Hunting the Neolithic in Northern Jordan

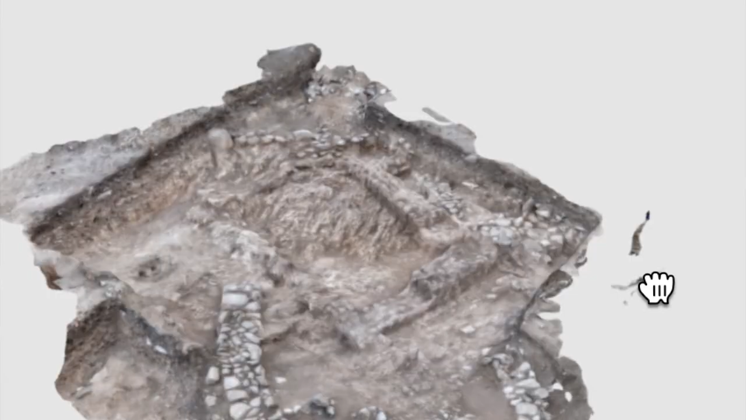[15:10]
On either side of these rooms were outdoor courtyards with pits and a fire hearth. The stone walls in the image are remnants of the later oval shaped stone building which we had not removed.